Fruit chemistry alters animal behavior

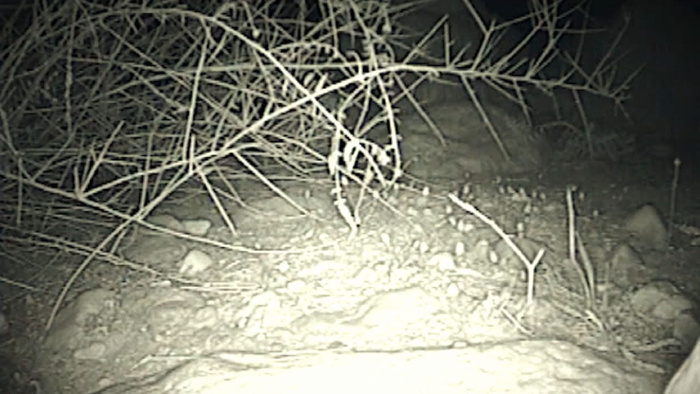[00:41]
One of the first, and my personal favorite, observations is of Acomis cairinus approaching the Orbi plant, cutting the stem right before the fruit cluster, taking the whole fruit cluster in its mouth away from the parent plant to consume at a safe place. But what happens to the fruits? We placed motion-activated cameras in Acomis cairinus feeding site,